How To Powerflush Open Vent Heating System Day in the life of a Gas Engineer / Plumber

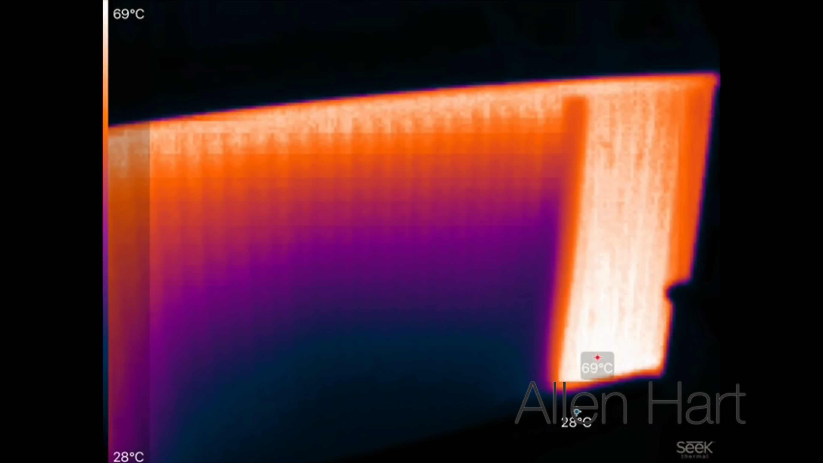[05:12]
On screen: scale top 69°C, scale bottom 28°C
and that one as well so we'll clean that out now so then we can check them with thermal imaging camera so you can clearly see on that that we've got a lot of flow on the right hand side there
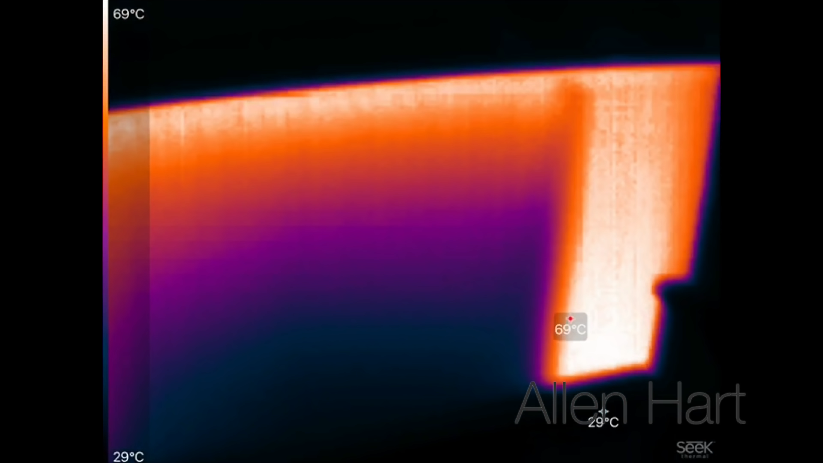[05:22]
On screen: scale top 69°C, scale bottom 29°C
and then we've got flow on the left hand side as well
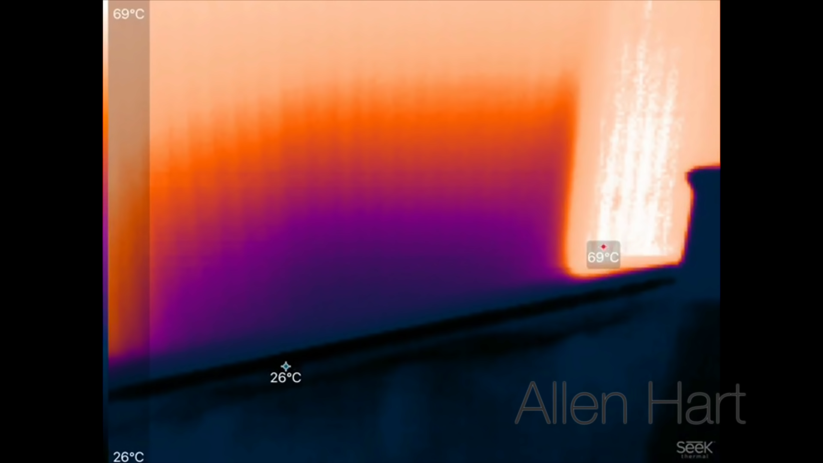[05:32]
On screen: scale top 69°C, scale bottom 26°C
so we just need to get this a bit better this thermal imaging camera is not great to be honest but it gives us an idea
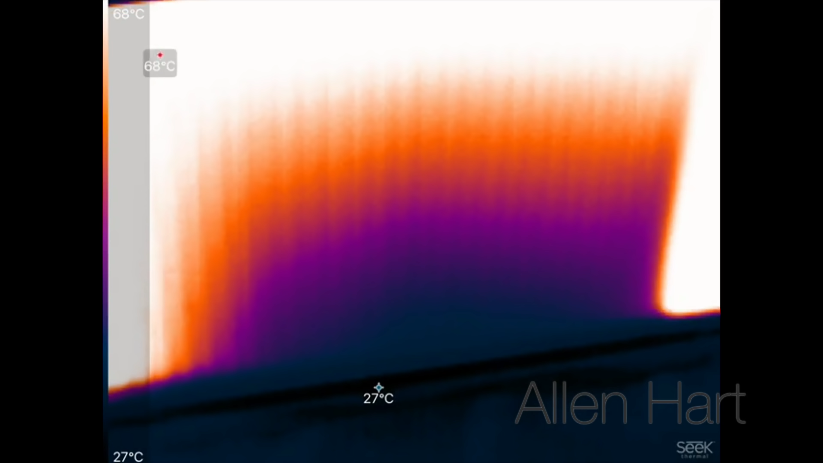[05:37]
On screen: scale top 68°C, scale bottom 27°C
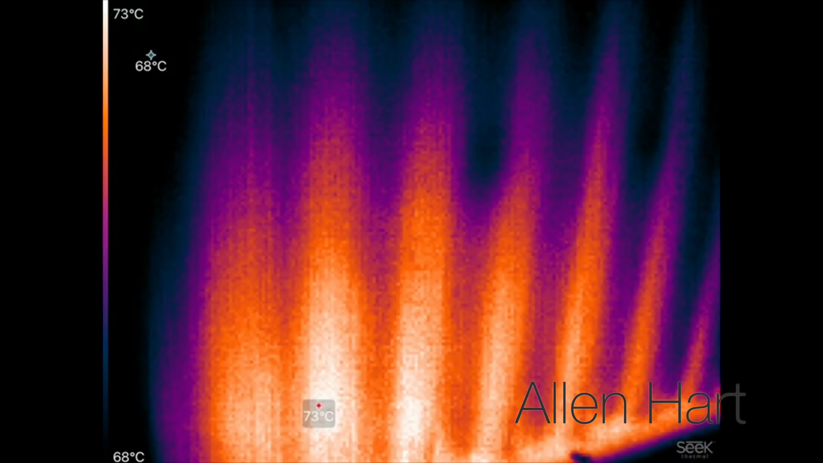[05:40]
On screen: scale top 73°C, scale bottom 68°C
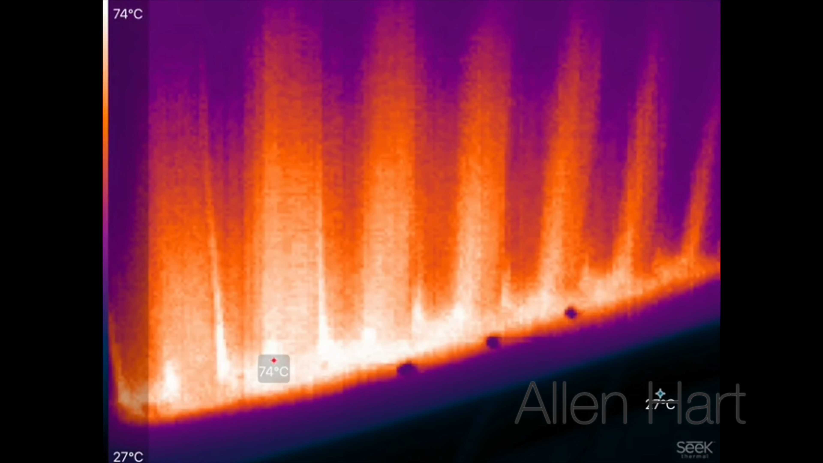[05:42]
On screen: scale top 74°C, scale bottom 27°C
so according to this we've got about a 74 now on bottom of the radiator
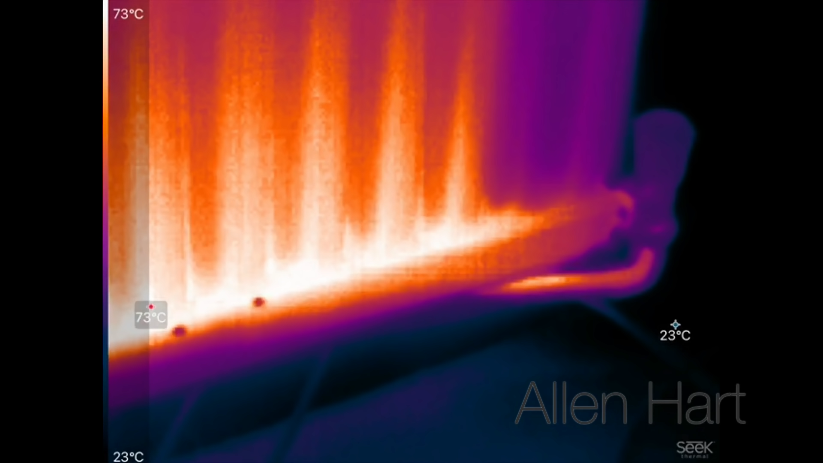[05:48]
On screen: scale top 73°C, scale bottom 23°C
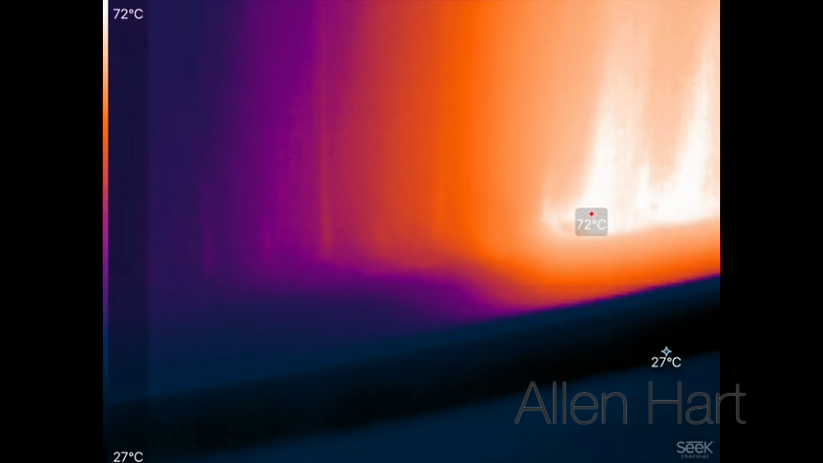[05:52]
On screen: scale top 72°C, scale bottom 27°C
and then you can see it sort of like stops there and then you can see then
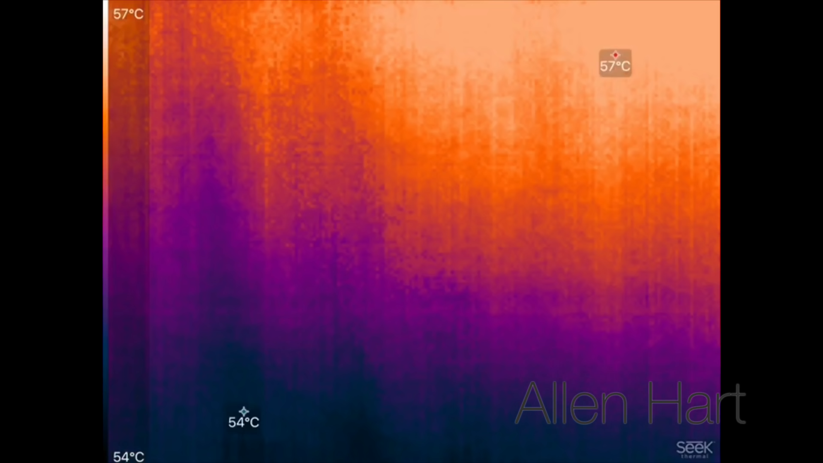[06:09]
On screen: scale top 57°C, scale bottom 54°C
and 67 so we can see the bottom of that radiator has still got sludge in it
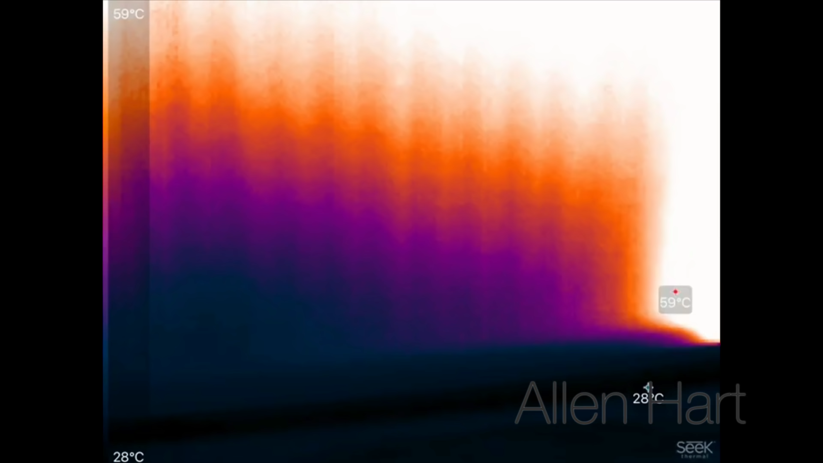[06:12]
On screen: scale top 59°C, scale bottom 28°C
so let's reverse the port on this now
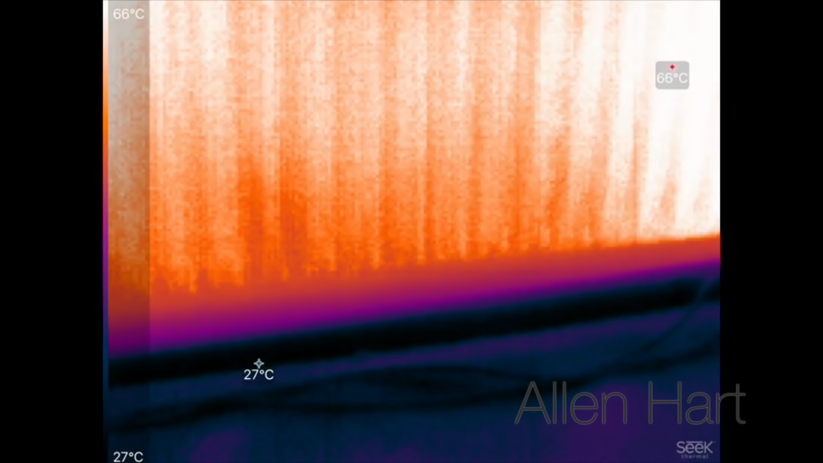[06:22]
On screen: max 66°C, scale top 66°C, scale bottom 27°C
so I've turned the boiler off now but we've still got the flushing machine going round so if we have a look the temperature there now it's about 67 at one side
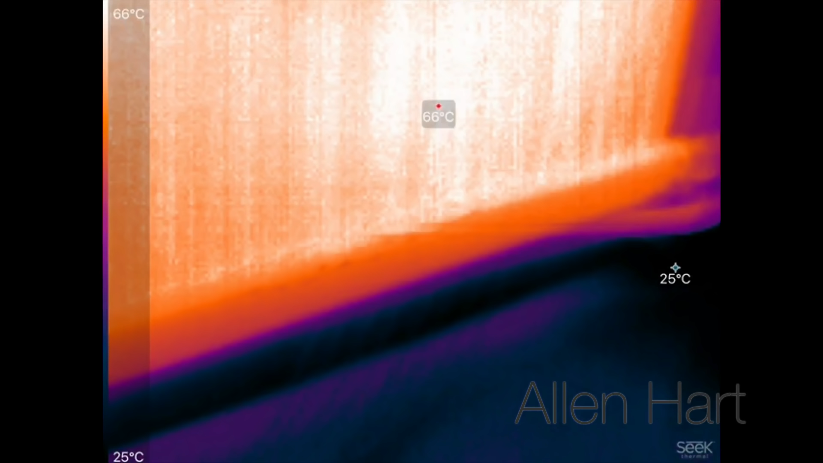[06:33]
On screen: scale top 66°C, scale bottom 25°C
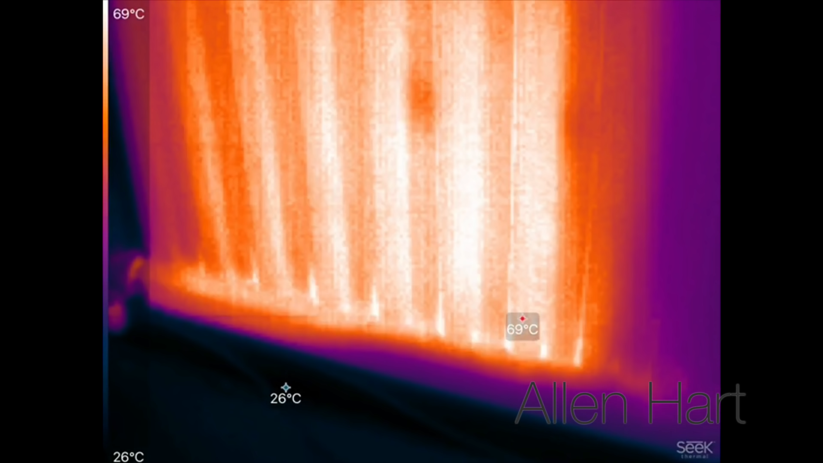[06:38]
On screen: scale top 69°C, scale bottom 26°C
it's about 69 at the other and then in the middle we've got